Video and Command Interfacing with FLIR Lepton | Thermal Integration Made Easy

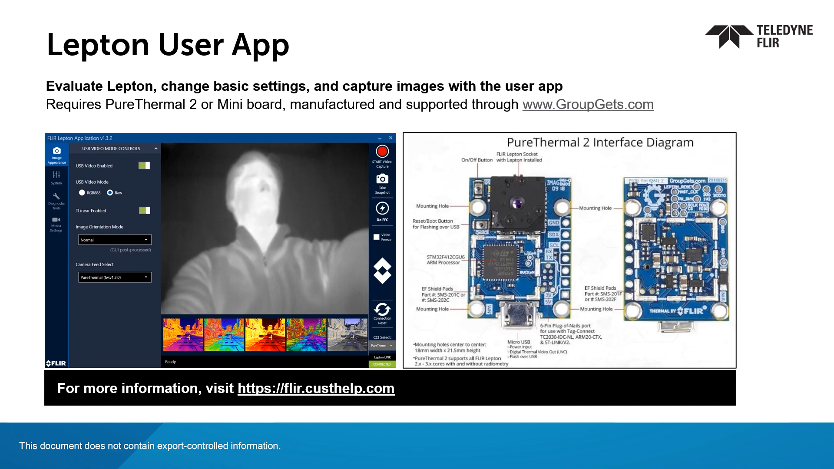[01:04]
This type of board has a standard USB output that can easily stream over UVC. If the AGC is done on the camera, the post-AGC RGB 888 output comes from the camera.